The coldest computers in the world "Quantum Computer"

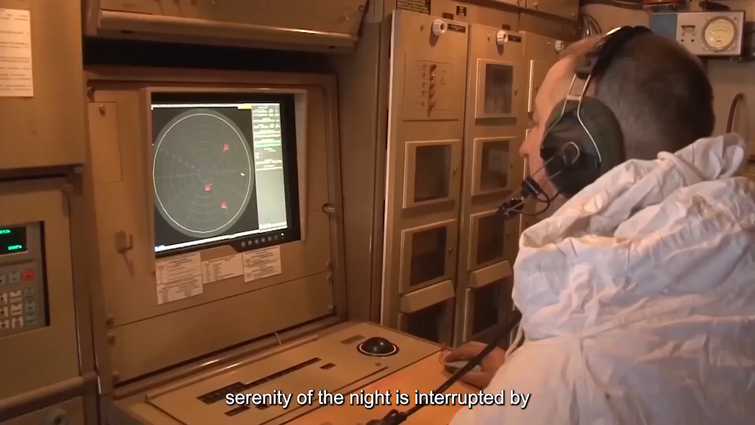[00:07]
The quiet serenity of the night is interrupted by the blip of an enemy aircraft on the radar,
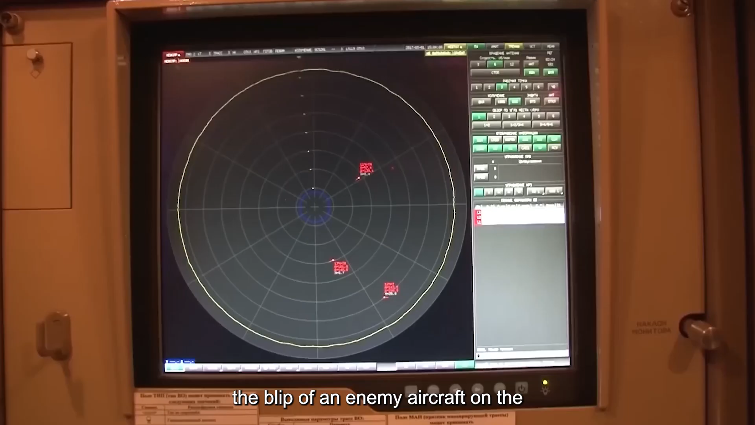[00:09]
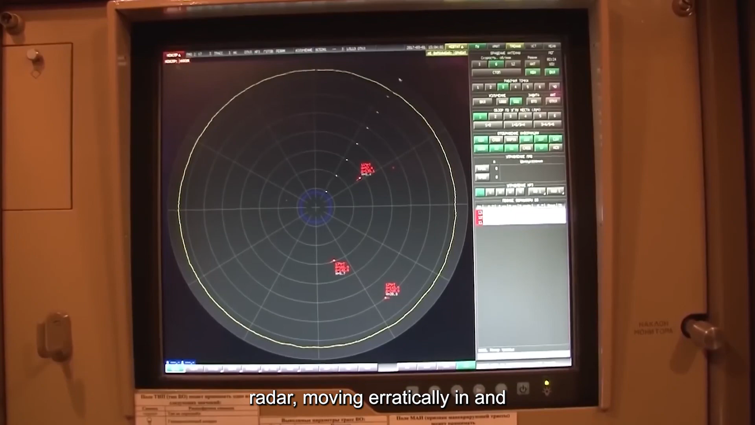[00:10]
moving erratically, in and out of visibility.